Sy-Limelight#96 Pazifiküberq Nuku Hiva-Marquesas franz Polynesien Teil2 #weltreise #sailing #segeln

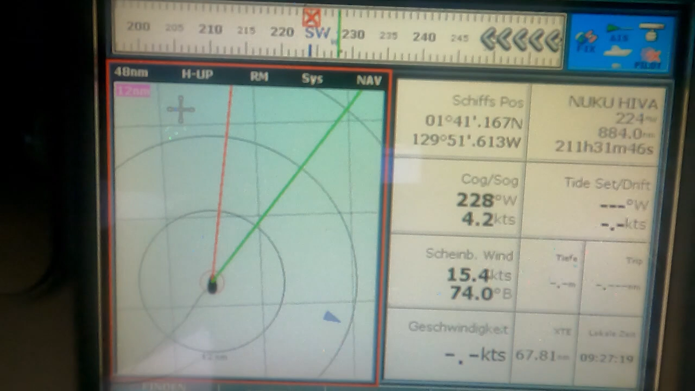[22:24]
Die rote Linie ist die Rechtvorausrichtung des Schiffes und die grüne Linie ist die tatsichere Richtung, die wir fahren. Wir steuern momentan
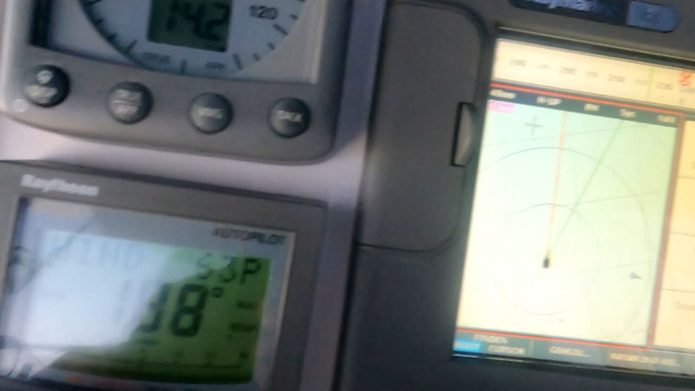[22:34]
188 Grad Kompasskurs und fahren tatsächlich 220 oder 230 Grad.
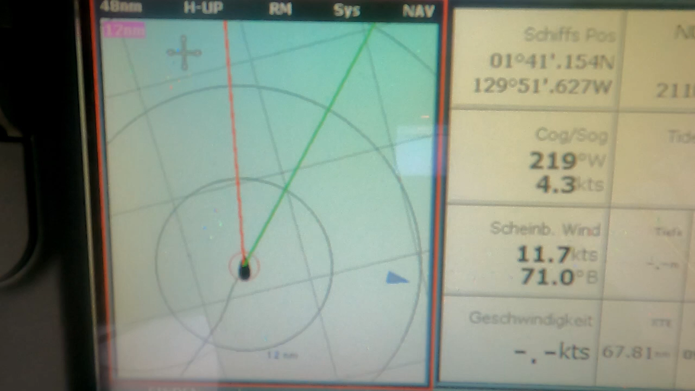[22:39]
Das bedeutet eine Abdrift von fast 40 Grad.
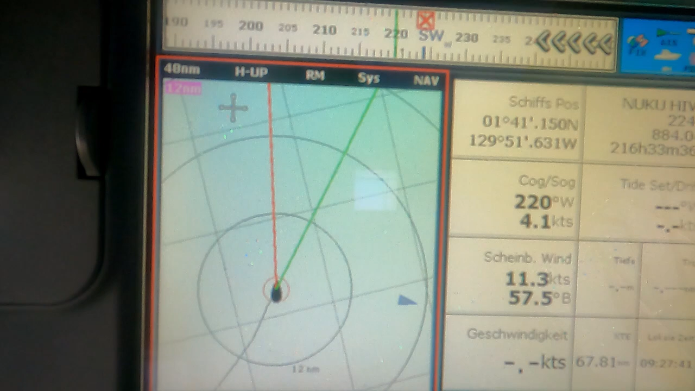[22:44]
Deswegen sind wir die ganze Zeit hart am Wind.